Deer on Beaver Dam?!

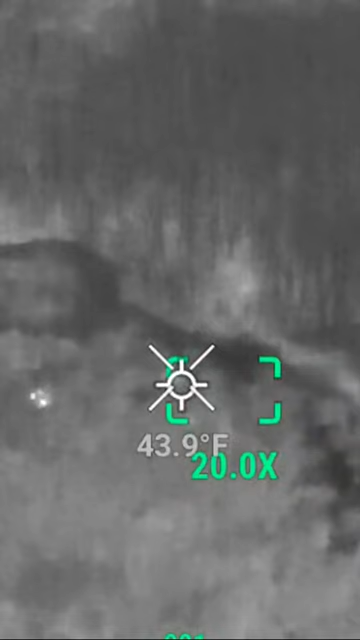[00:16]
On screen: spot 43.9°F
Oh my gosh yeah there's there's one there and one there there's another one over here.